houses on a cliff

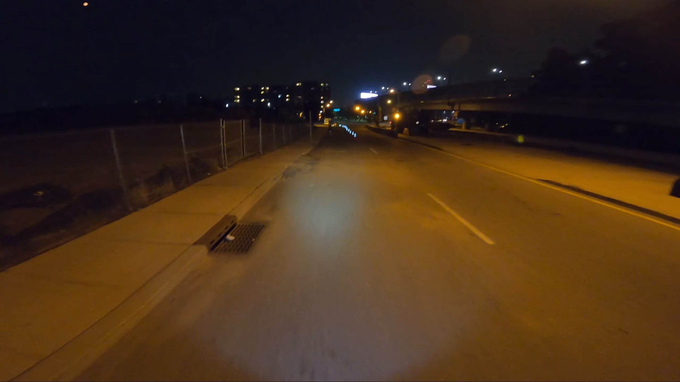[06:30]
There is a bit of a breeze, so yeah, the storms are coming.
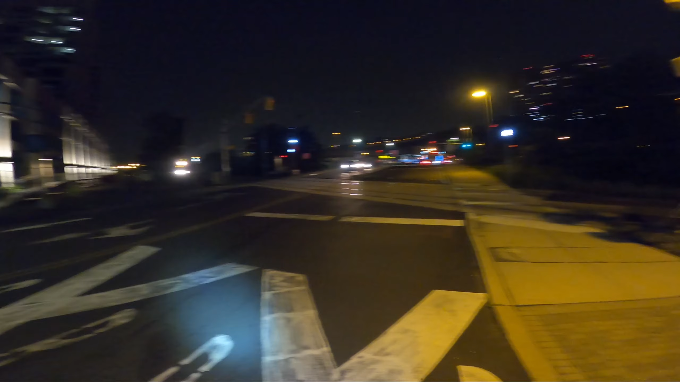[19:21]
supposedly we have a walk sign.
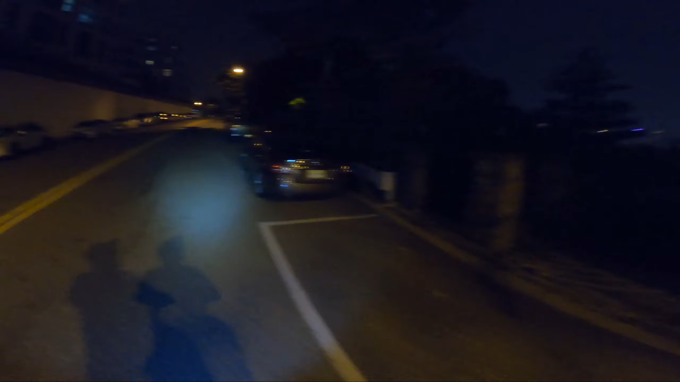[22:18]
House under the cliff. I made it up the hill.
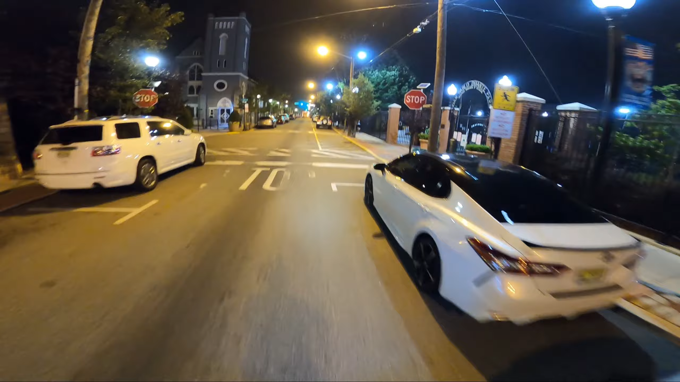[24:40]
We're on New York Avenue now. Union City.